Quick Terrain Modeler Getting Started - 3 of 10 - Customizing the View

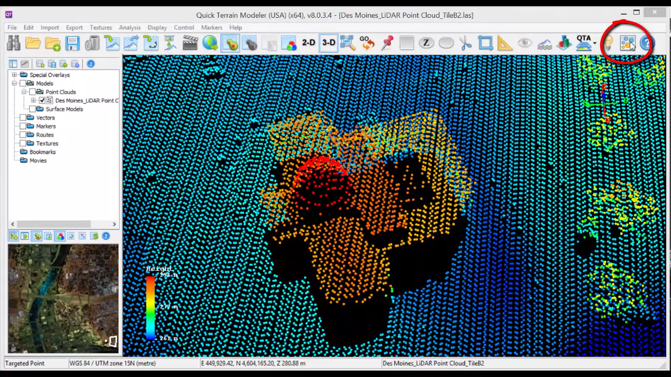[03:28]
Just to the right of the lighting button is the point size button. It's only relevant in point clouds.
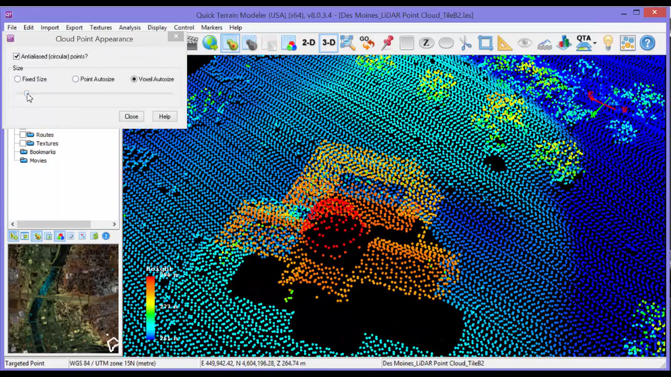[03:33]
The point size slider will adjust the individual point size of the points in a point cloud.
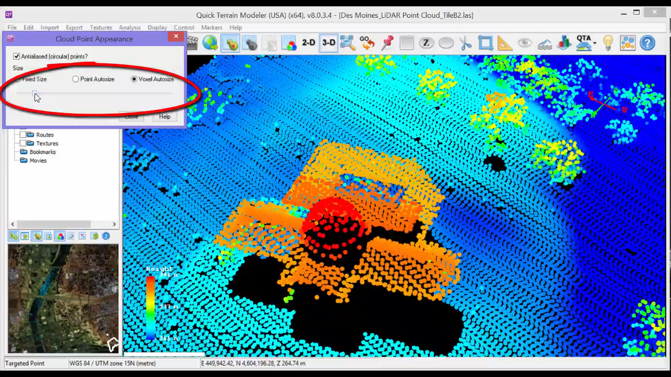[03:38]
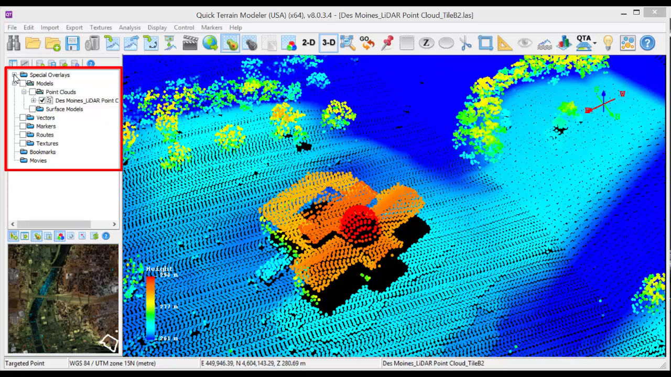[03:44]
The special overlays folder in the layer tree is where you will find axes, crosshairs, legends, and other useful overlays.
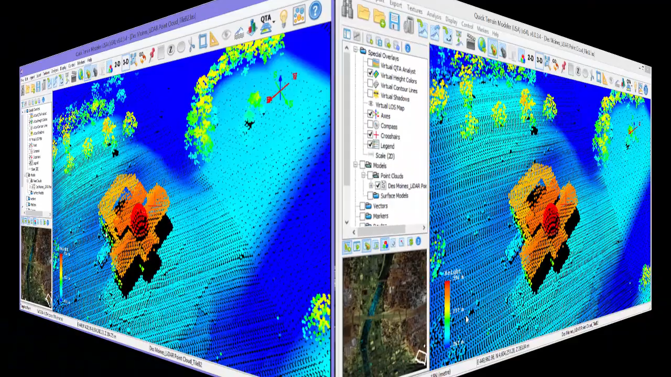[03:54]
Right click on the status bar to display real-time coordinate readouts in another coordinate system such as MGRS.
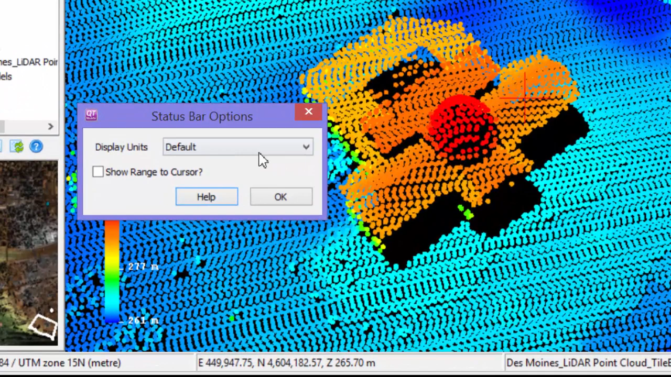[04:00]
The status bar will be yellow when the coordinate display is different from the native coordinates of the data.